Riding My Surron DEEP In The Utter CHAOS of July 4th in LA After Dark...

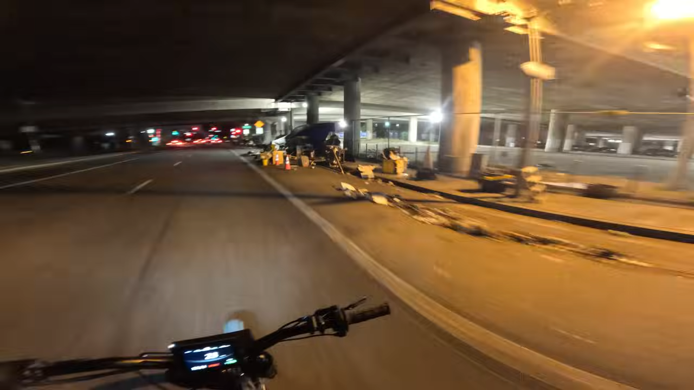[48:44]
It looks pretty crazy down here still. It's just very dirty. It's very, very dirty. That's about the only way to describe that. Yeah, this is where I ran into that cat on the Talaria the other day. Oh, do you see that? Oh, we got a ticket, folks.
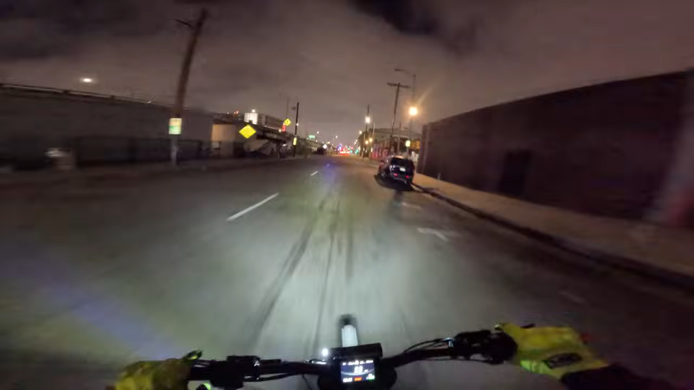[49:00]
We just got it. Oh, no. I hope I didn't give that poor guy a ticket, but they're probably going to review it and be like, okay, it was this guy on the e-bike. Nobody send him this clip, all right? That did not happen. That did not happen. All right, nobody saw that. First off, it shouldn't even have went off because we had a green. It's just because I'm on an e-bike, it thought that I was not supposed to go. So that was nothing. There was no traffic violation there.
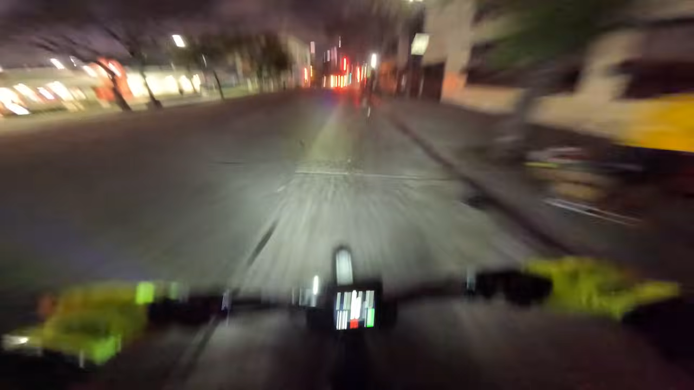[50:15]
Okay, we are on 75% battery. We are doing just perfectly fine sipping battery from, what's going on right here? There's tons of people. Well, not tons, but there's quite a few people out there. It looked like it could have been a church. I don't know. Got BBS is on the Lexus. That goes kind of hard.
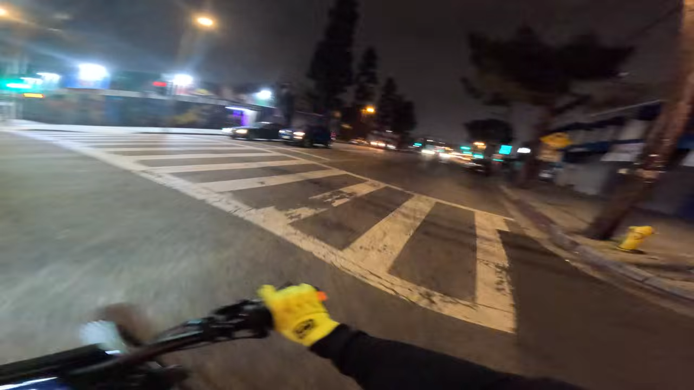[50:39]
Goes kind of hard.
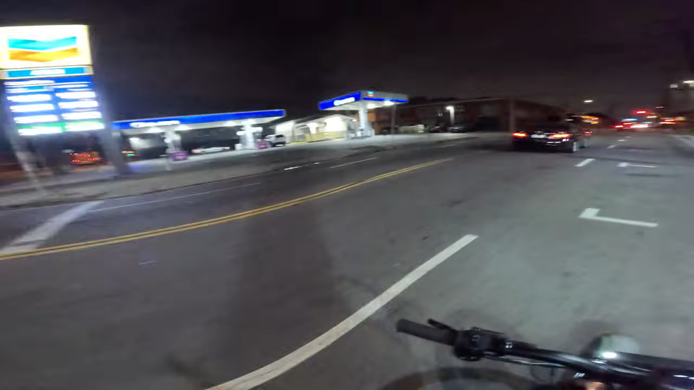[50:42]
All right, we're going, we're going east. Going east somewhere. I think we're on like 16th Street or something. I actually don't know. Yeah, we are on 16th Street. Yep. Nailed it. That's how much I've been around these parts.
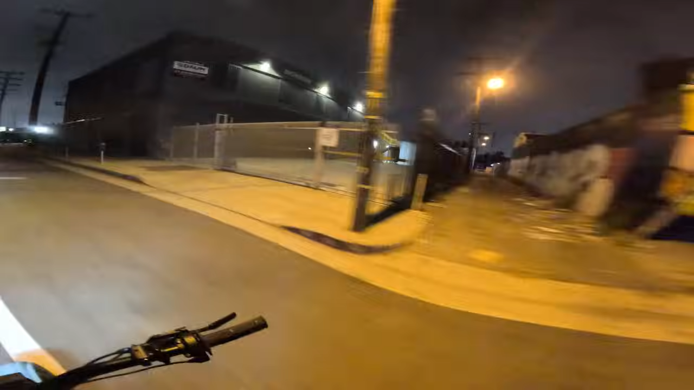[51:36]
if they end up doing a ride, then we'll meet them at the end port and see what's really going on. This is a wild part of town. You don't really want to stop over here. This is where a lot of really bad crimes happen. This is cool. We're gonna make a left though. And we're gonna make a left. Yeah, that's about it. I'm kind of locked in right now.
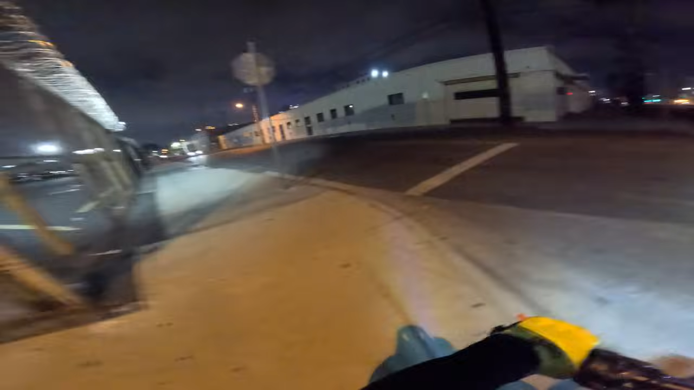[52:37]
There's like no people, so we're gonna stop and get across the street. I'll pop up on the curb. I'm hearing booms.
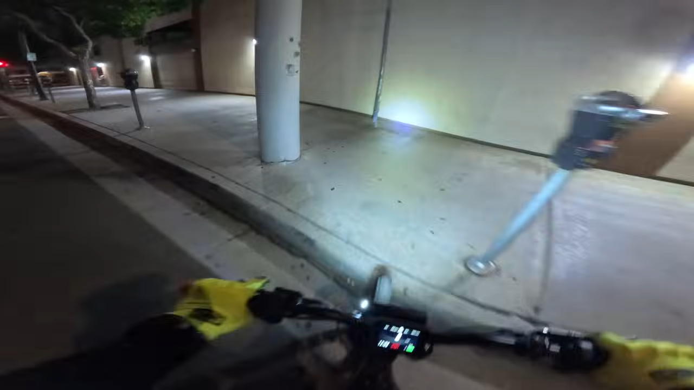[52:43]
Honestly, it could be the dudes we just left. No one's really setting fireworks off tonight. He looked very angry. I know you guys can't see from way back here, but he did not look like he was having a good day. Yeah, he was like smacking this thing right here.
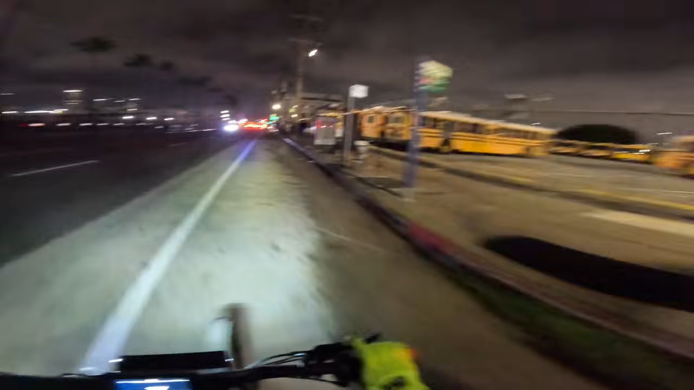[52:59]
All right, let's keep going. We're kind of on the edge of the fashion district right now. That's sort of where we're at. This is just like, oh, that was a big firework. Whatever that was, that was bright. That like lit up the sky for a second.
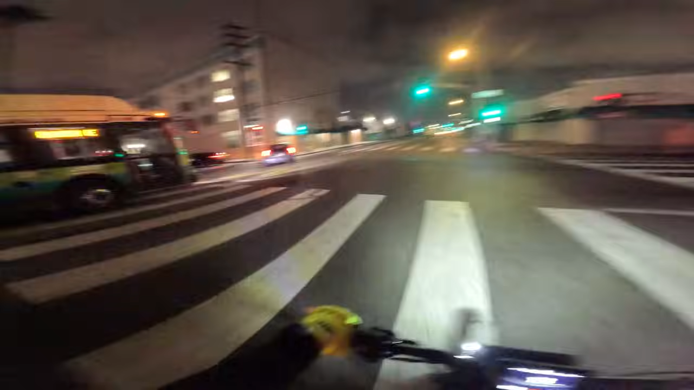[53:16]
These roads to my right, they're so desolate. I mean, even the one we're on right now is like, it's like a ghost town road. I'm gonna take one for you guys to show you how empty this is at night. It's very eerie.
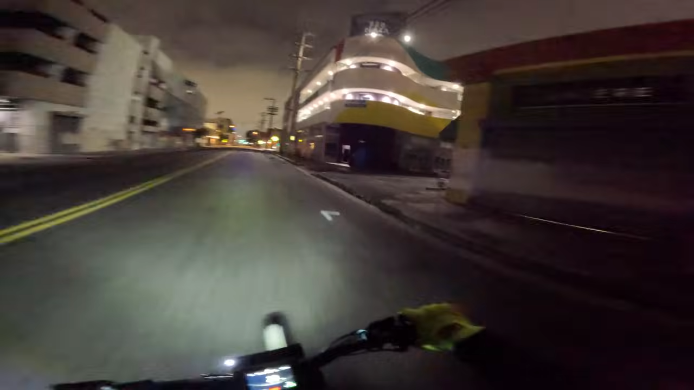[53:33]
It's just as creepy being here right now as it looks on TV. I promise you, it's just as creepy. Yeah, it's like extremely creepy because it looks like liminal spaces, you know?
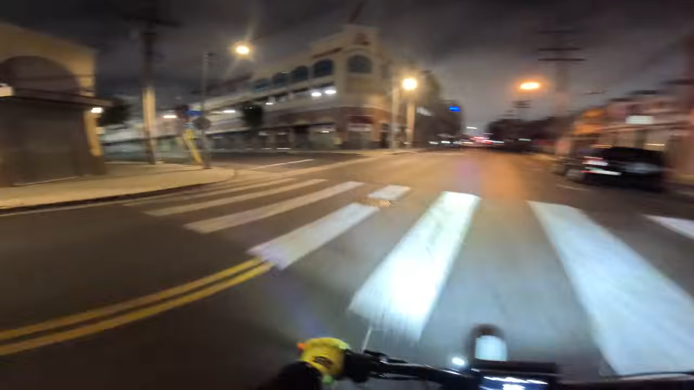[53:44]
It's like it's supposed to be full of life, but there's not a soul here, you know? And it's like weirdly familiar.
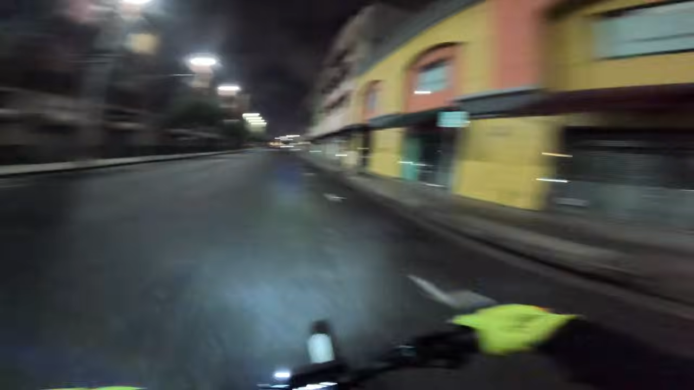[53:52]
We gotta hit this little alley. It just looks too cool. All right, folks.
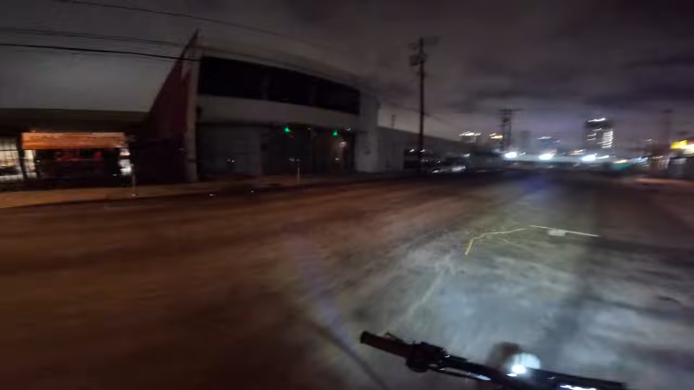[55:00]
There's not a soul here, and if there is anyone here, well, they don't mean well. So, you can't really sit here and wait for the next one. We got a nice little view of downtown, though. That's cool. So, yeah, we're gonna avoid Skid Row at night. Not on the e-bikes. If we go straight right here, we're on, pretty sure we're on San Pedro. If we go straight, we go straight through, like, the most chaotic part of Skid Row. That's not in the plans. We're gonna cut a left right here on 9th.
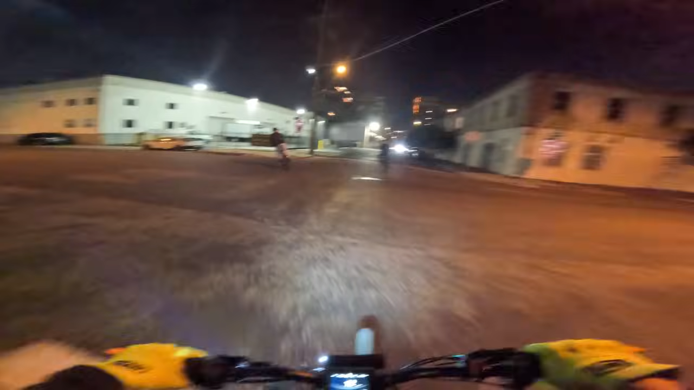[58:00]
Dang, it stinks right there. It smells like street poop.
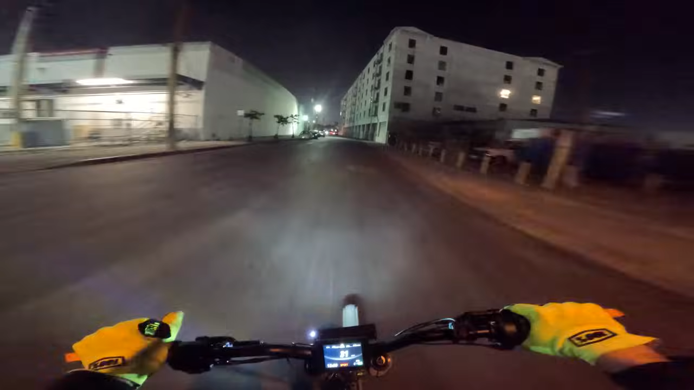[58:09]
If we were deeper going south, we would have been like, okay, it's time to turn around if we had 50%, but we could easily make it back from here at 50, so we're chilling. We're chilling. Should we hit the bridge? Oh, here's all the riders. Look at this guy on a three-wheel, bro. Killing it.
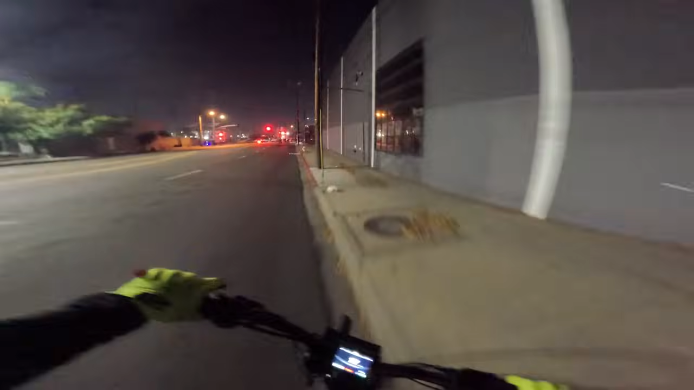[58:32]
Looks like they're all getting ready to hit the bridge. Bro, we gotta get across the street and catch this. There's so many riders. Look at this guy on a three-wheel, is going crazy.